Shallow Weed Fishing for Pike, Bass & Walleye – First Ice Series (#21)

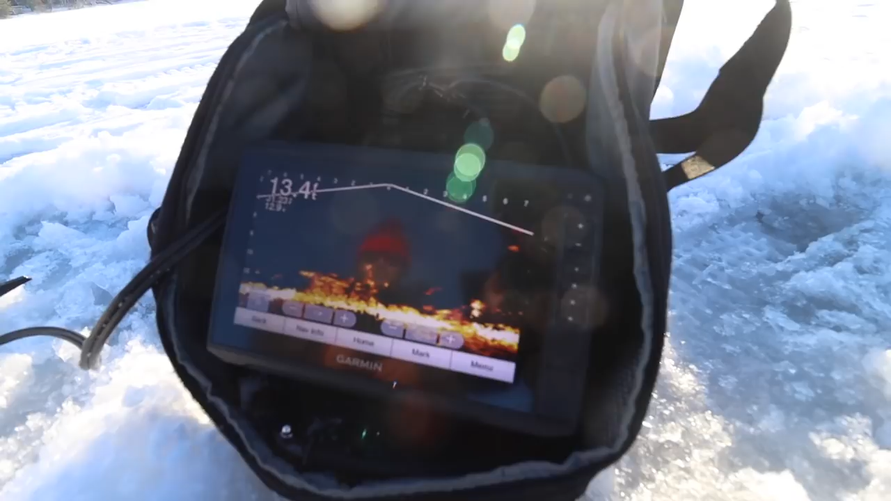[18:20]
On screen: depth 13.4 ft
zoom it in try and get critical focus
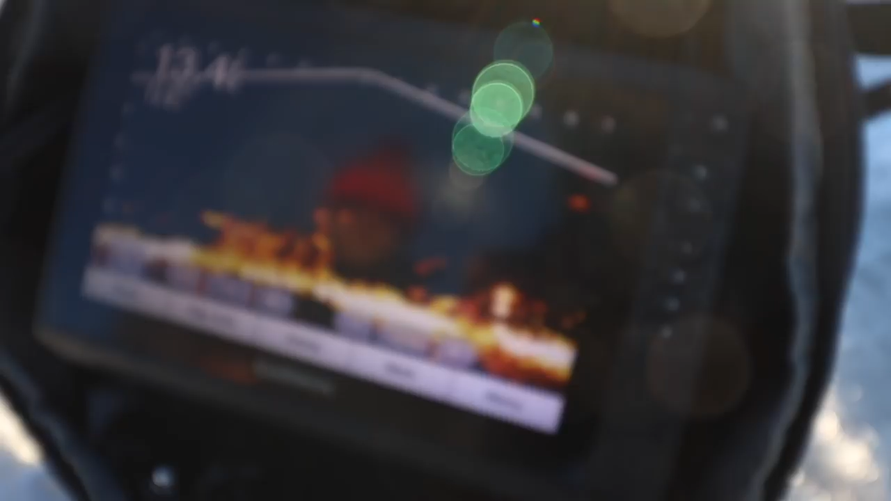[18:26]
there it is and now can i jig so you can
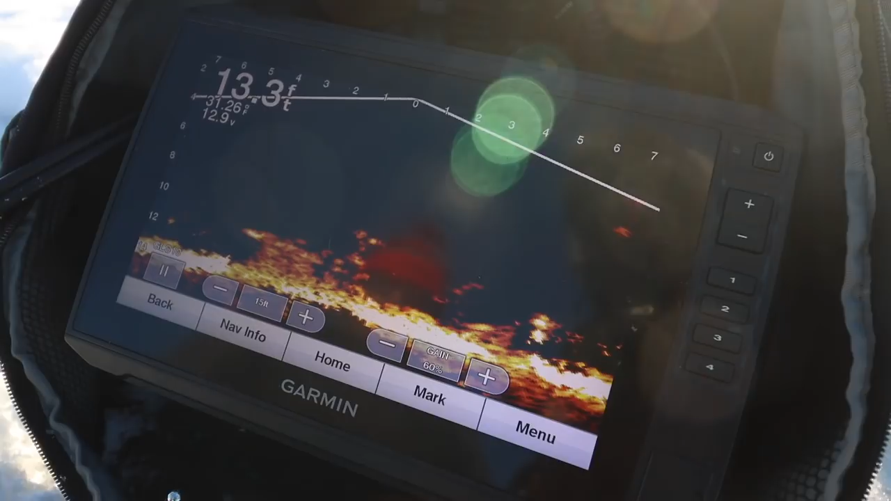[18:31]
On screen: depth 13.3 ft
see where i'm set up jigging right now directly in between two weed clumps so
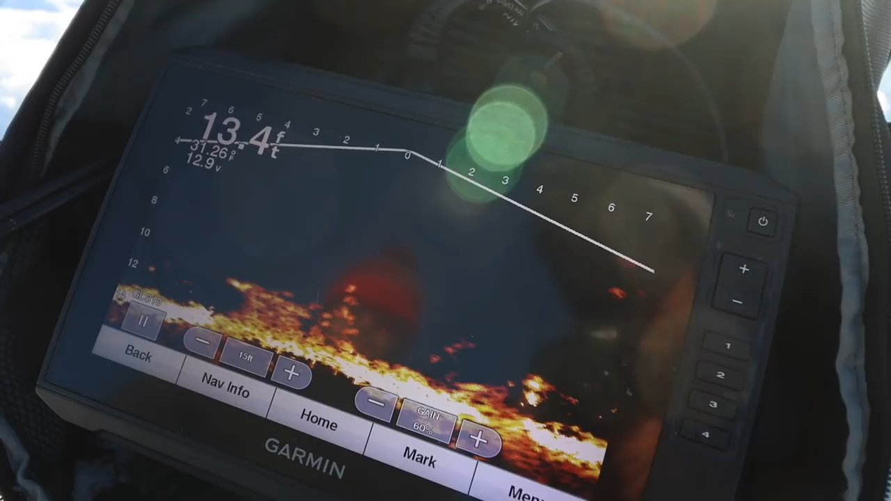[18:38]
On screen: depth 13.4 ft
that kind of works i kind of like being in between standing weeds that tends to hold fish
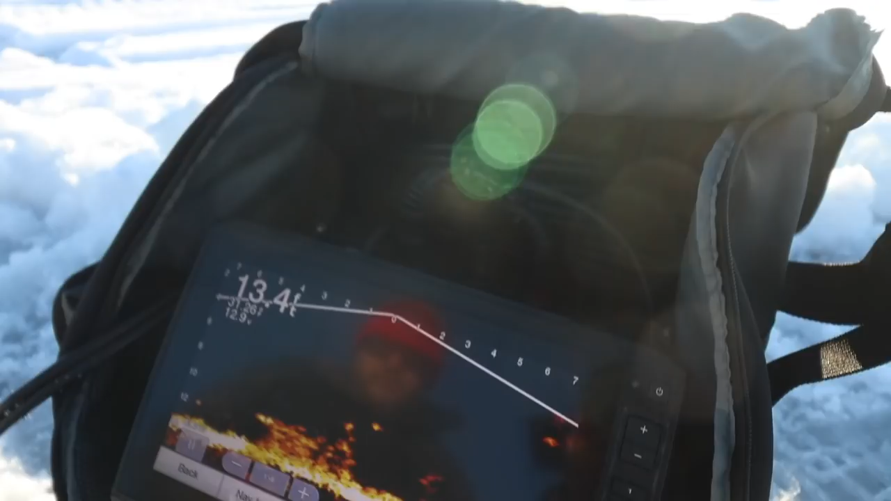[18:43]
On screen: depth 13.4 ft
and uh let's see if we can flip this camera around and now it's too bright standing weeds tend to hold fish so